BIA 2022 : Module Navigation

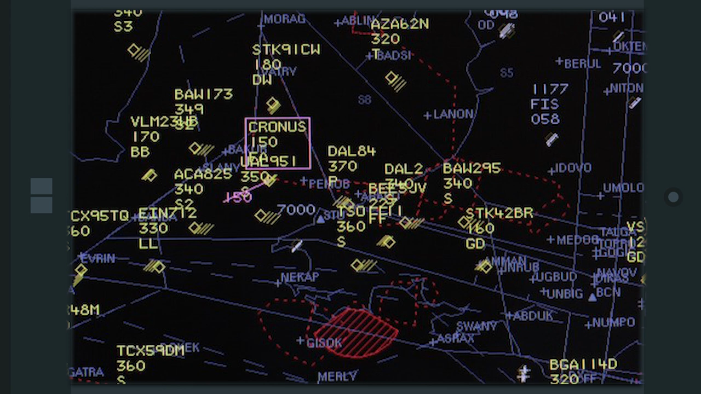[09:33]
L'identification, l'altitude ou la position. Voilà, donc l'information dont je te parle, elle apparaît sur le radar du contrôleur sous forme d'écho.